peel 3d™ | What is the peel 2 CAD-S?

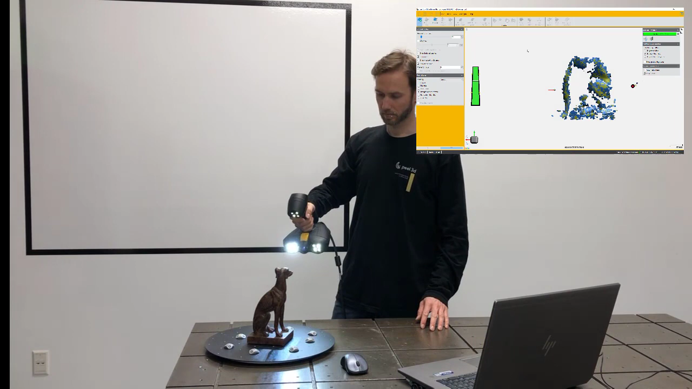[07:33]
So the trick of scanning a part, if I may say, is you really want to check the details. You don't want to look for the whole part.
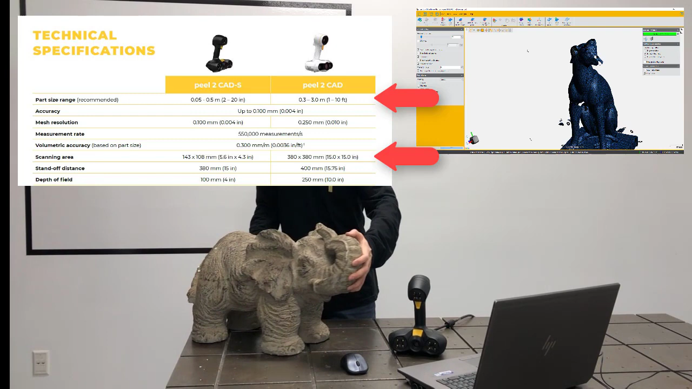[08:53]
We're not saying that you cannot scan something bigger. We're just saying that with the scanning area of the PLTCAT-S being smaller than the PLTCAT,
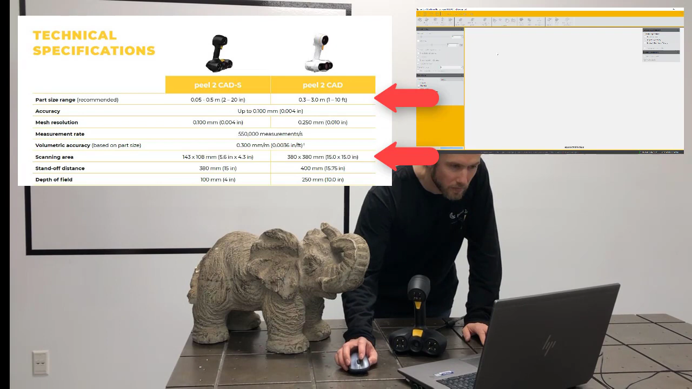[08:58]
if you're scanning a huge part, it's going to take you a lot of time.
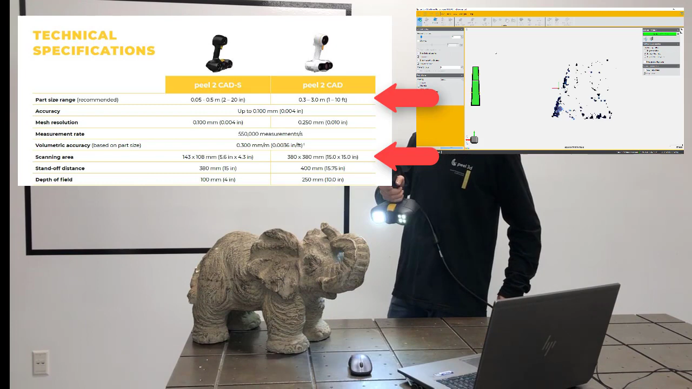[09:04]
So that's why we say if you have parts that are, you know,
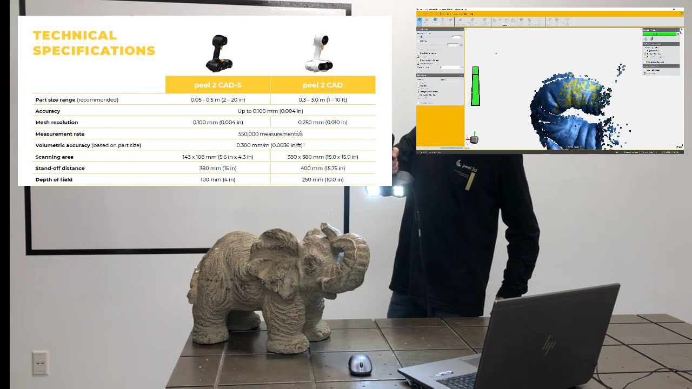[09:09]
a car size or you have a parts that are two meter wide, you might be better using the PLTCAT.
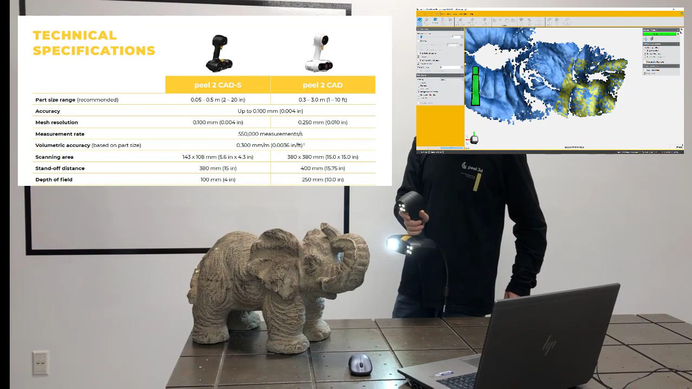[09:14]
If you ever have a huge part that has a lot of geometry,
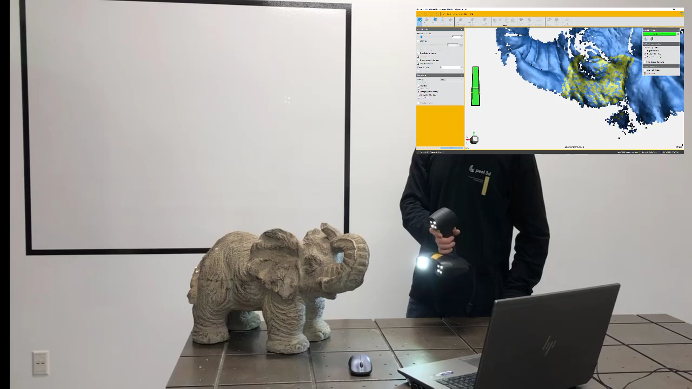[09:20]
small details, you can use both scanners and combine the data of both of them as well.
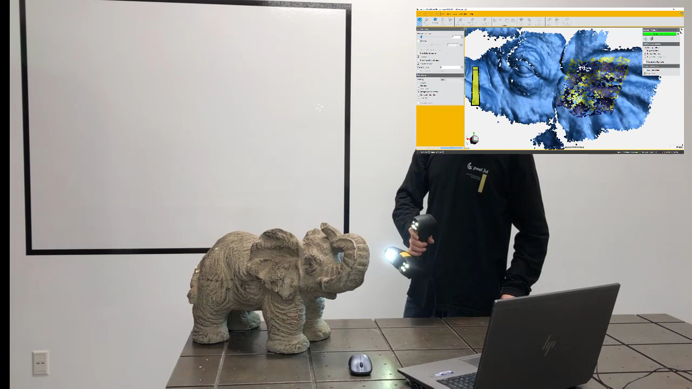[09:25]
The other thing I wanted to show you as well is with the same PLTCAT-S scanners,
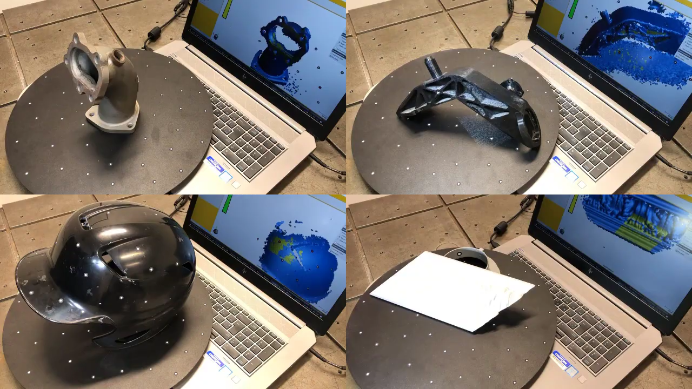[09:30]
we can either scan parts that are more mechanical parts, architectural parts, sporting goods, anything you can imagine.
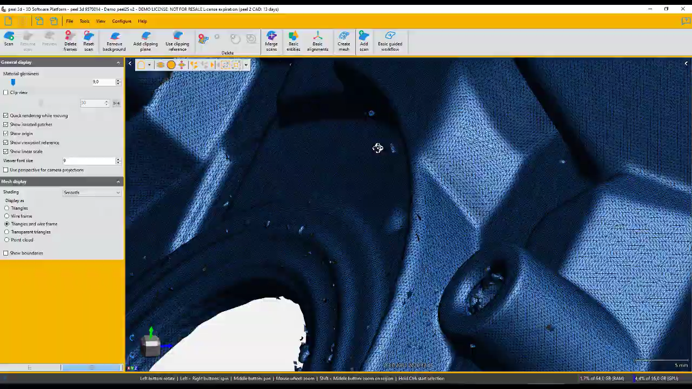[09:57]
So first of all, this is the demo part that I scan. I scan it with a high resolution, 0.3 millimeter, meaning that what you see right now on your screen,
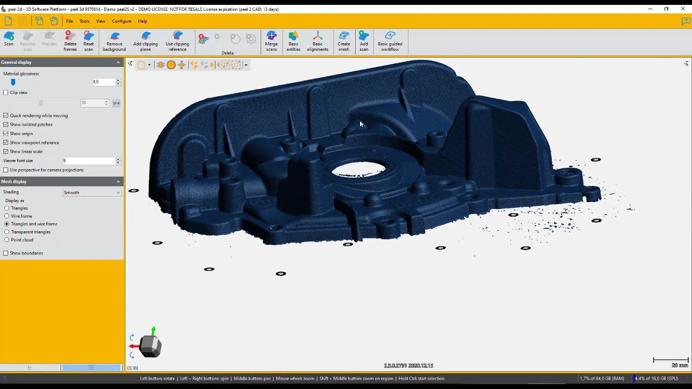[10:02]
the STL mesh, all those triangles have a size of 0.3 millimeters. So what I'm going to do is I got a little noise. I was able to scan a little bit of the table. So now I'm going to use my tool, going to select the actual part. I'm going to invert my selection. That's a pretty clever idea.